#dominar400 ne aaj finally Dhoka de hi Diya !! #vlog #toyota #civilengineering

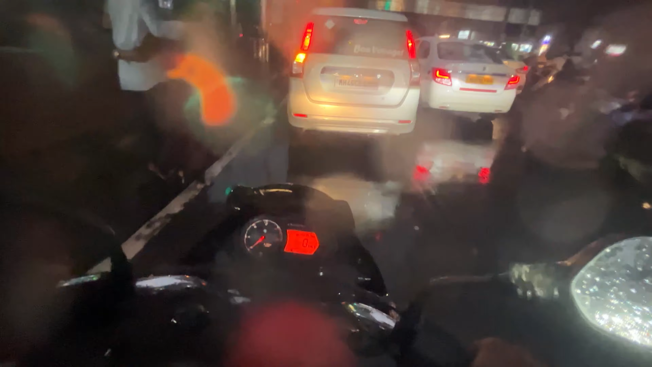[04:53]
किसी और को रुका दूँगा और गुरे तो ही रुखने के लिए कोई दिख दो तेरी जी वैगन भाई साव जी वैगन मुम्मे में तो जी वैगन दिख जाए वही बड़ी बात है
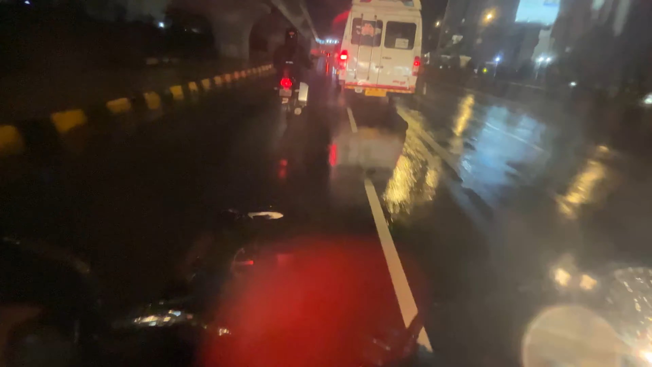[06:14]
लगेगा हूं मुलून चेक नाका पर लगने वाला है उसके आगे तो कोई ड्राफिक नहीं है देखते हैं अभी कितना डाइम लगता है उसके उपर डिपेंडे सब बेला स्क्रीन साब कर लेता हूं कि तर गया स्क्रीन अपना है चलो ठीक है
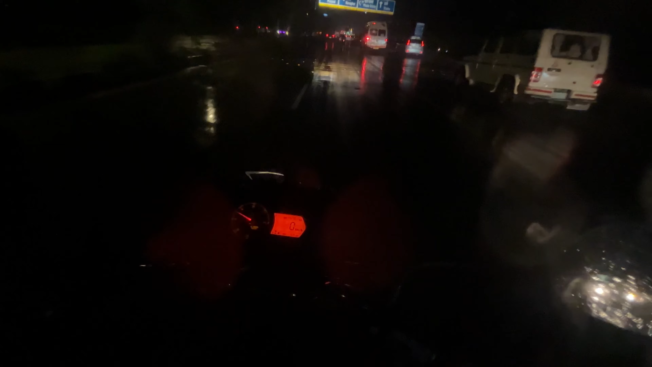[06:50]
हो भी रहा है और नहीं भी हो रहा है बीच में ही लटका पड़ा है यार बिल्कुल उरुसी चक्कर में मैं बाइक चला रहा हूं और रात के टांब पे ना यार बहुत मुश्किल हो जाता है दि से मैनेज़ करके पहुझ गए पाफ-पाफ मेरा इतना सरदुक रहना भी भयंकर